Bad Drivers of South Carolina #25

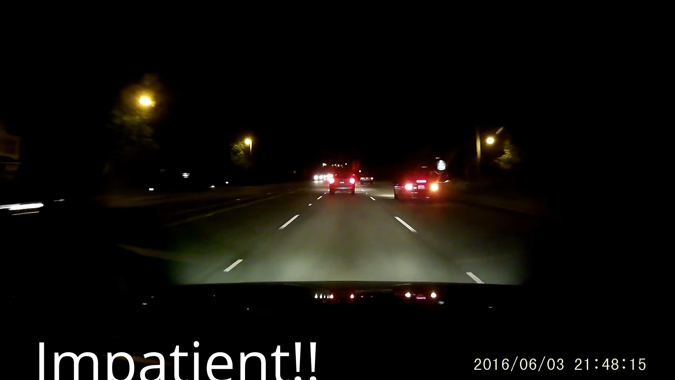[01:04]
Oh, Lord Prada! You need to stop tailgating them. Lord Prada, help them. Ran the red.
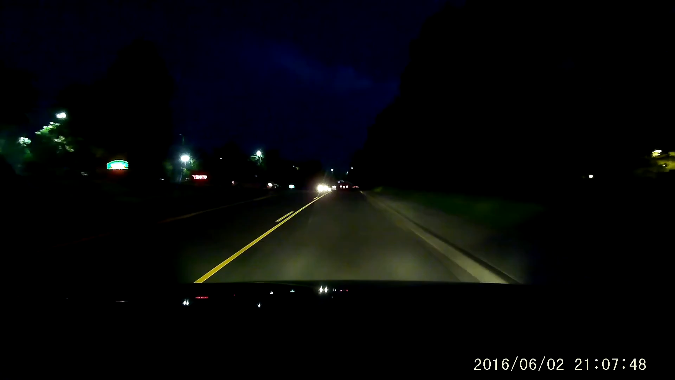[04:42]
Okay, but I got... Holy shit, lady. Here we go. Oh, there's a car coming. You better hurry the fuck up.
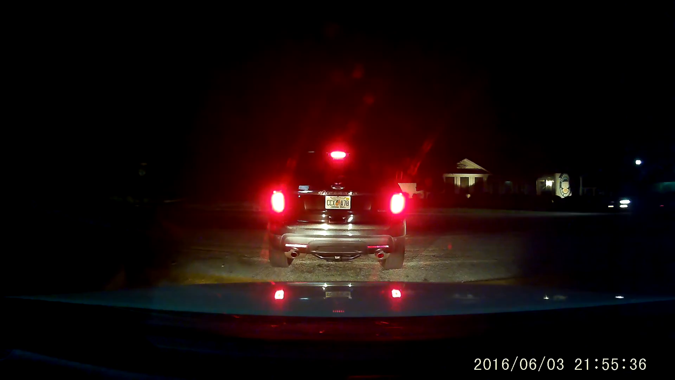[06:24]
There's a median. Oh, old fodder. Yep, there's a median. Oh my god, you just pulled out in front of that car.